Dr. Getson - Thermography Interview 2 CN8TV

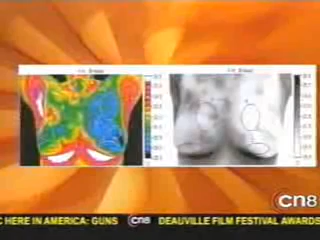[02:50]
The temperature scale is on this side. So this area here being so significantly warmer than its counterpart on the other side suggests that there's an ongoing process.
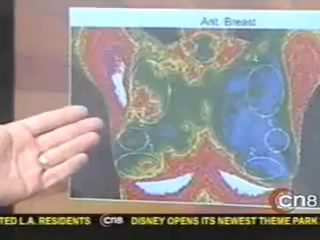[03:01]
Okay. The same is true of these other areas.
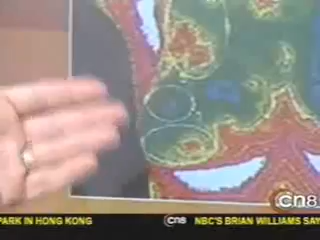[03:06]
These circled areas are done by the computer with my assistance so that we can generate temperatures. The same is true on the black and white.
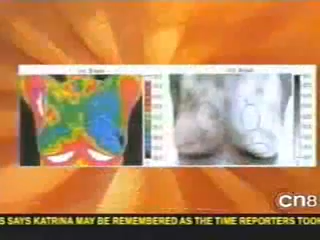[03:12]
Here, however, we're looking at blood vessel patterns that may exist. And the blood vessels in themselves are meaningful. When you get to the outside there and you see that very dark area, that's a vascular pattern that suggests,
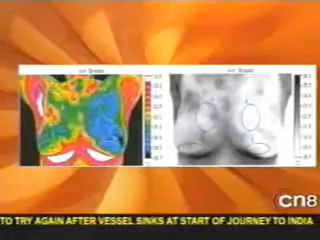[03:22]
in addition to this, that there's pathology of some type. Okay. We're going to continue with the next pictures, but a couple questions I have for you.